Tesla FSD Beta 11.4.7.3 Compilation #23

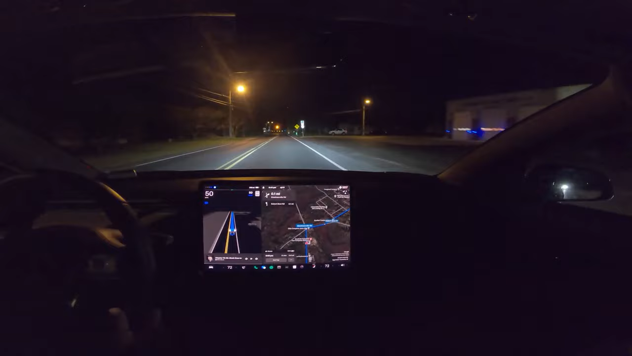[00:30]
Okay, we're coming up on Steelmanville, this is 11.4.7.3, and there is traffic behind us, but they're also turning here, and we'll see how smoothly this turns. Yeah, it's all right. That's perfect. Yeah. Yeah. Did a nice job there, normally it aims for the point there, but they did fix that in 11 dot.